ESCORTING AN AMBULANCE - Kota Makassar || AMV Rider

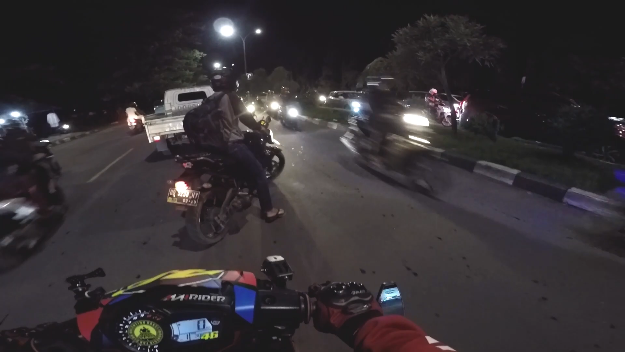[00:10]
Makanya ini mendadak coy, kita harus itu dulu.
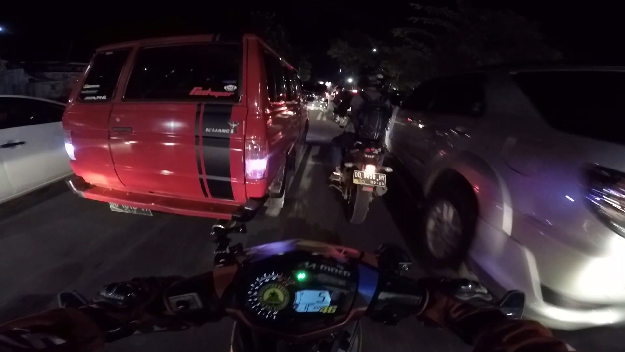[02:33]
Ah, itu yang kanan malah ke kiri.
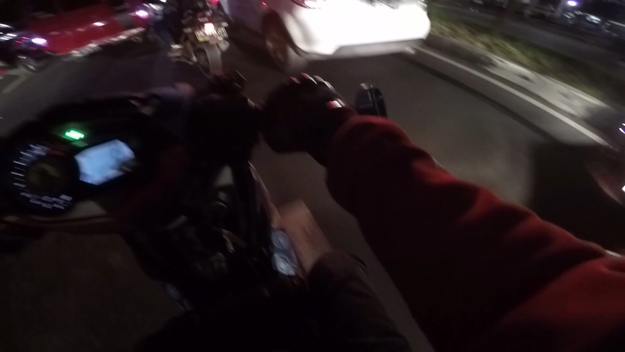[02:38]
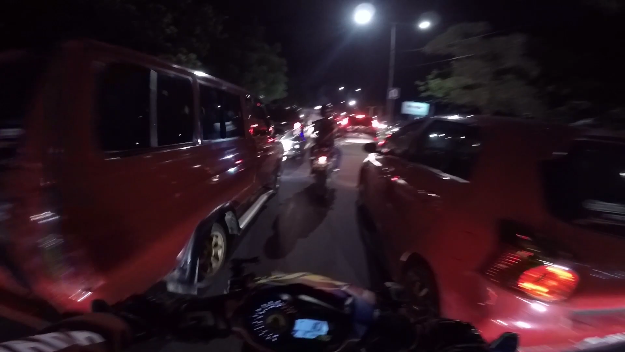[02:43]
Ke kiri, Pak. Ke kiri dulu, Pak. Ke kiri, sabar. Ke kiri. Tahan dulu.
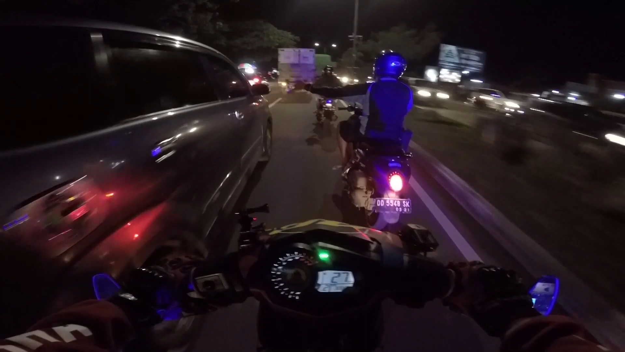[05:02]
Buka pak, buka jalan pak, buka jalan pak, buka jalan pak, buka jalan.
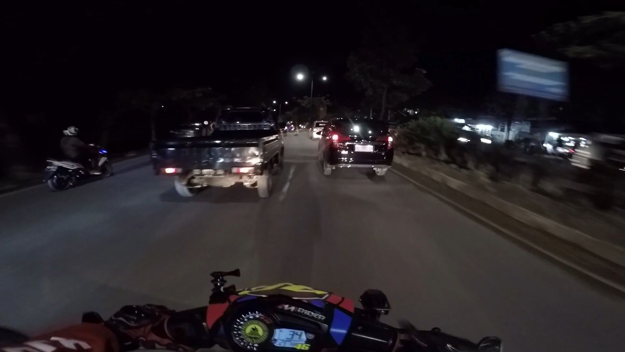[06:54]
Ke kiri pak, ke kiri pak.
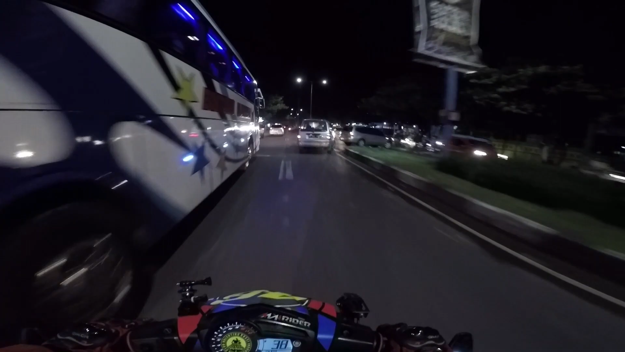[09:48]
Ini lampu saya tidak nyala lagi.
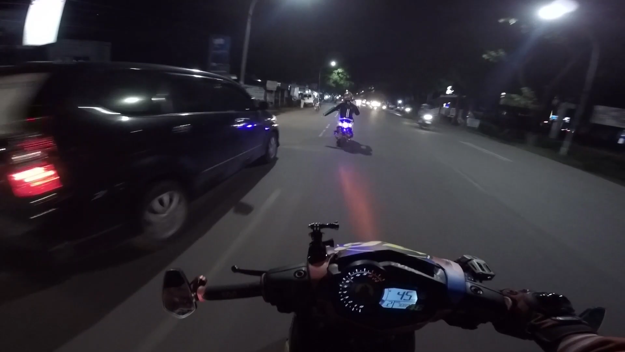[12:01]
Tabe. Tabe, ke kiri ke dulu. Ah.